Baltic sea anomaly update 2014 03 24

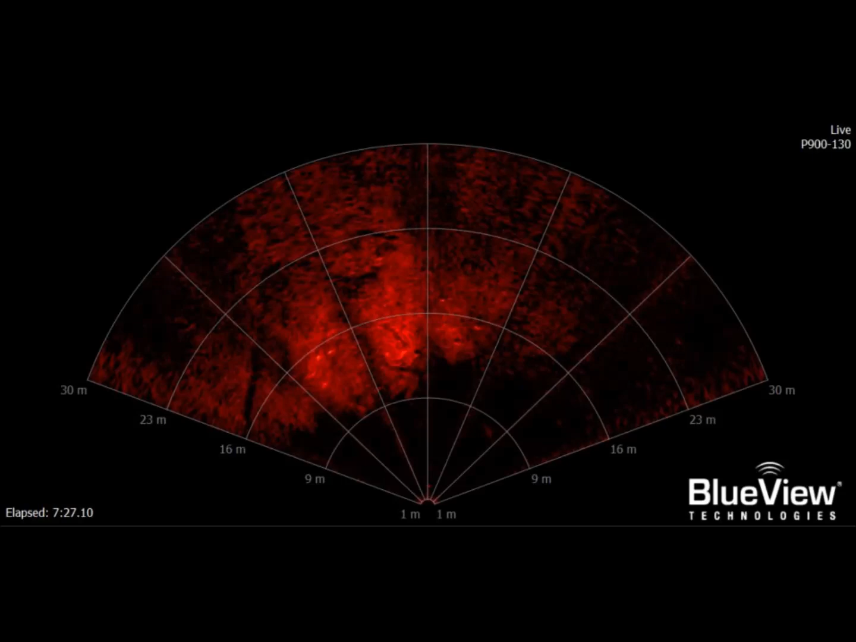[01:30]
Now to the blue view pictures. They are very interesting. As you can see you have like corridors.
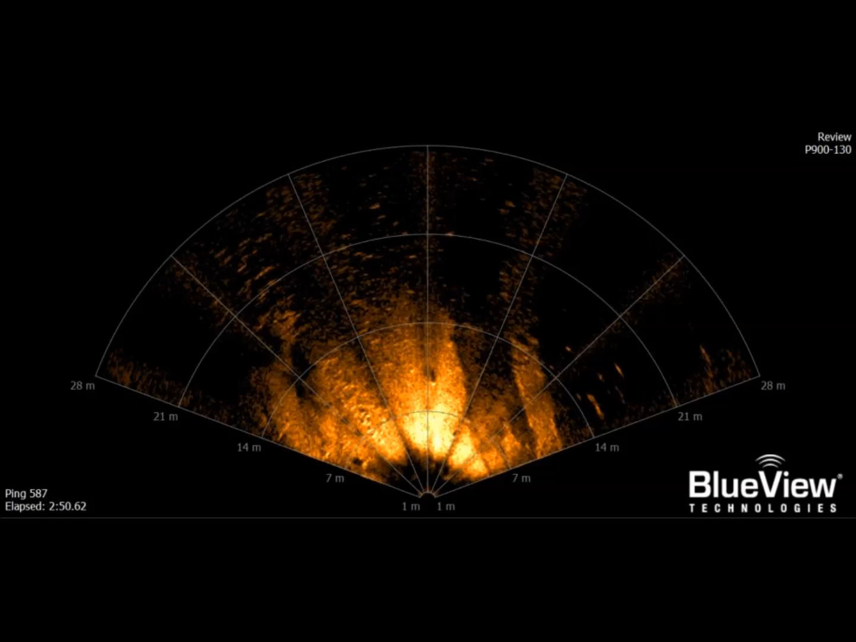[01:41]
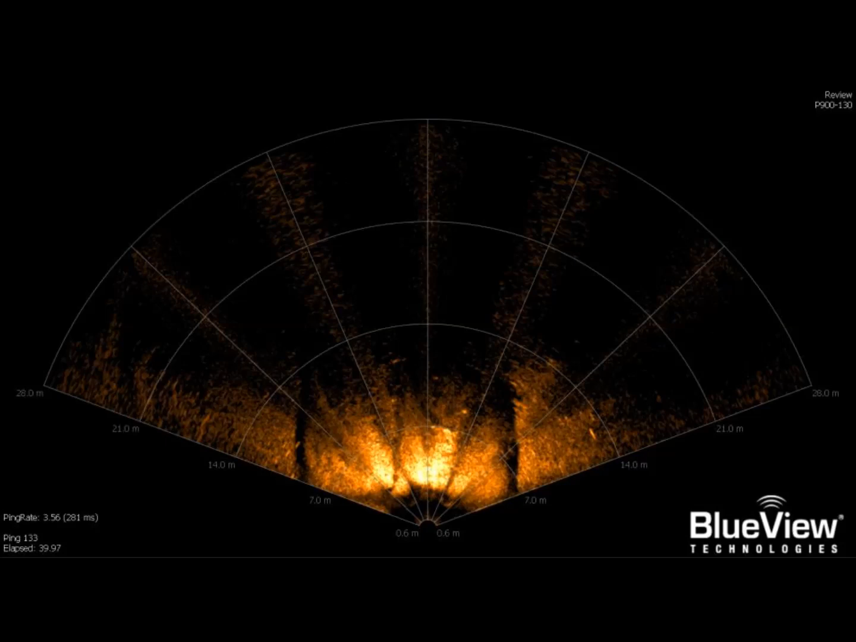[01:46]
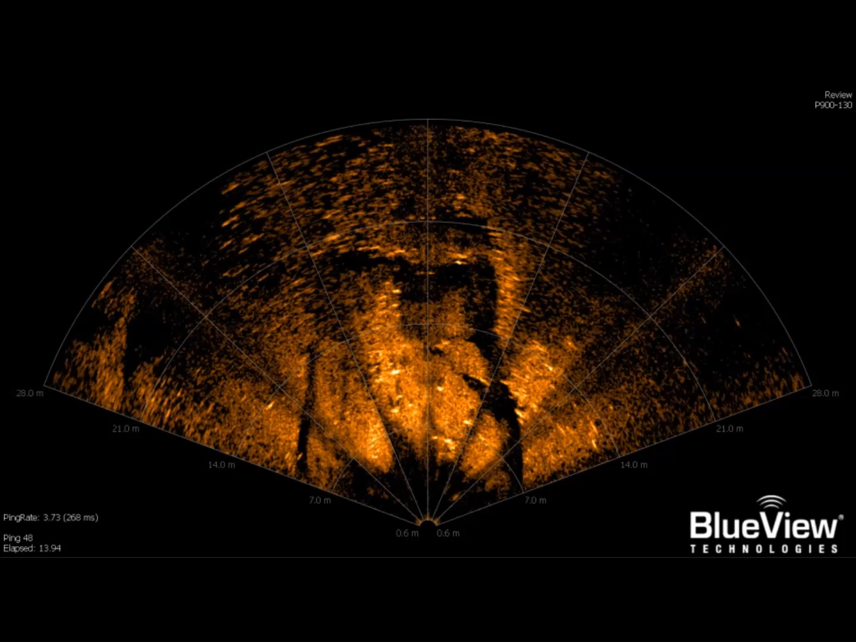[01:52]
This is a picture I think is very interesting. You can see a wall and also 90 degrees angles.
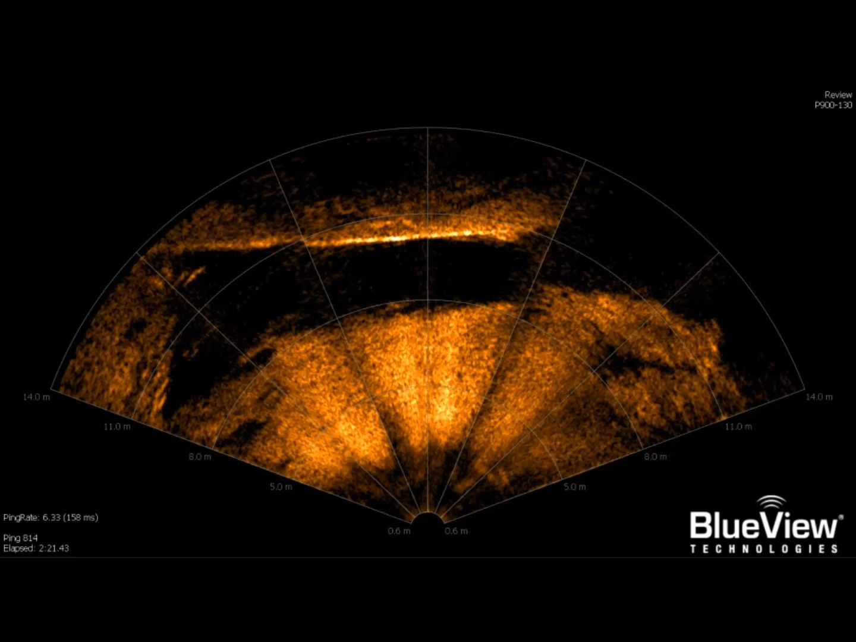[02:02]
And this is the side of the object.
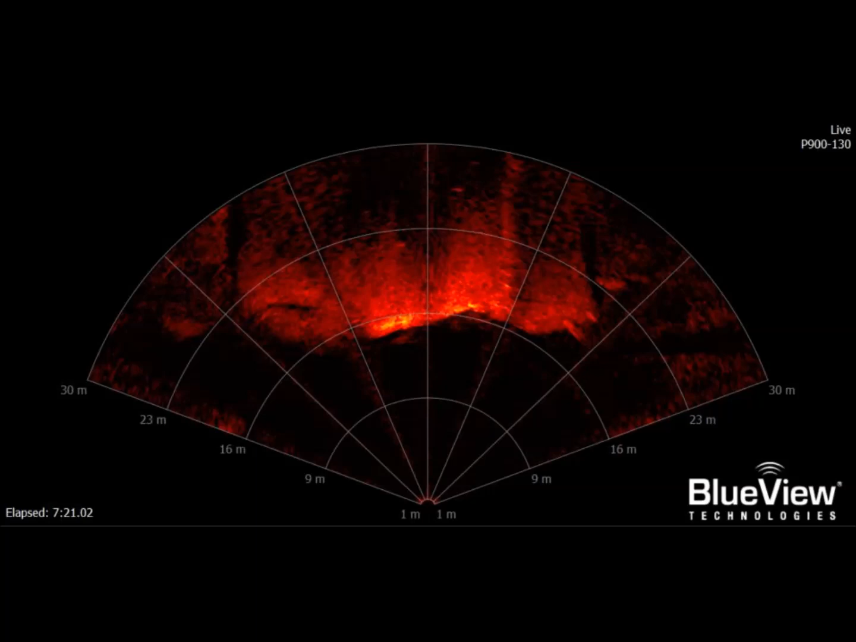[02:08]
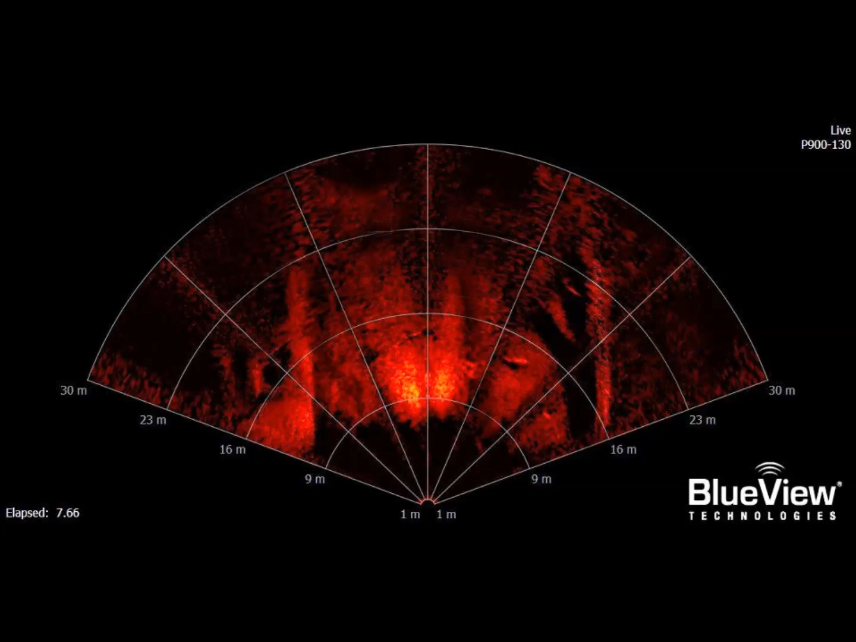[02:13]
And here is an interesting picture also. As you can see here you have like a hole with a frame around it. And here is a picture of it again.
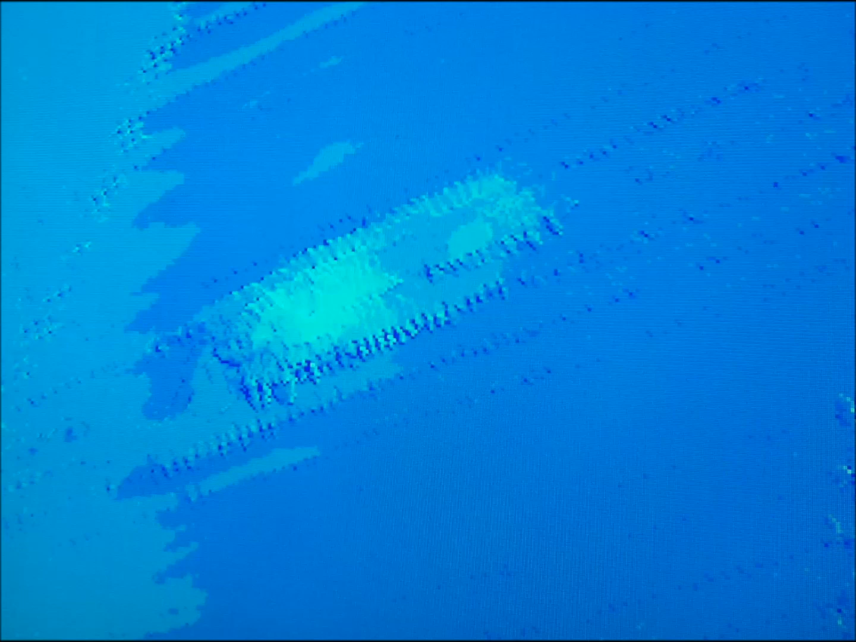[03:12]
But very soon. But very soon you cannot see also a picture from the side of it. It is a 3D picture. Here we have the wreck. It looks like a wreck but it is a wreck.
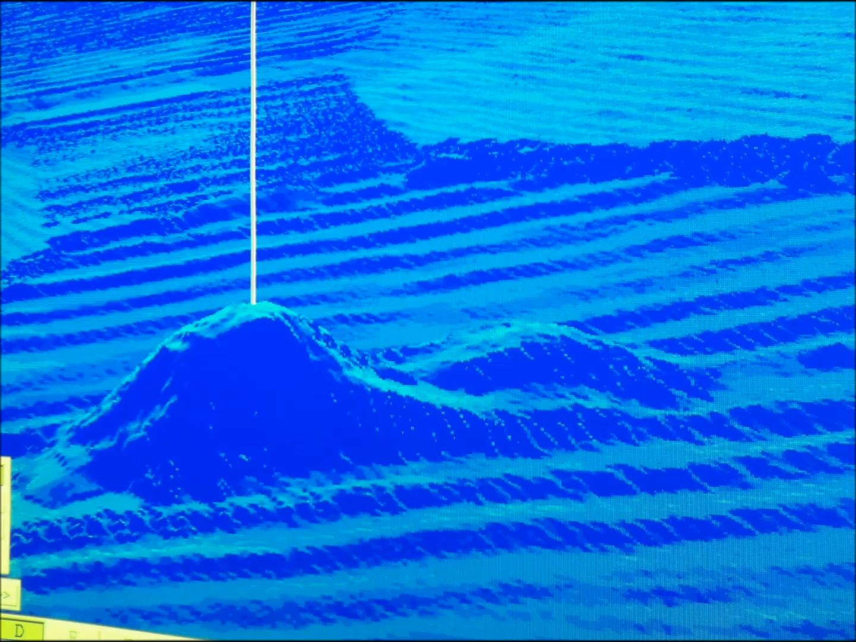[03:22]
Now you have seen a wreck on the multi beam. Let's go back to the first picture I have shown you of the object. As you can see. I mean it looks like a wreck also. Or a stone mountain or something else. So it is not easy. You must be trained for this. A trainer dies. But in this case we have been down there many times. We know this is the object.
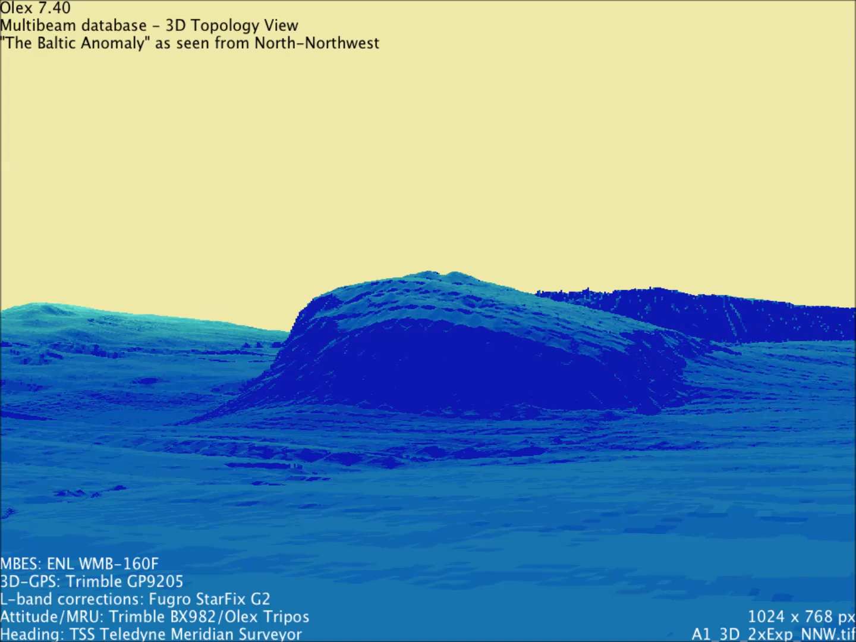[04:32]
So now you have today seen new picture of the object in Baltic Sea. But you have also seen this new thing we have found. And I really don't know what it is. But we will do our best to find out. Thank you.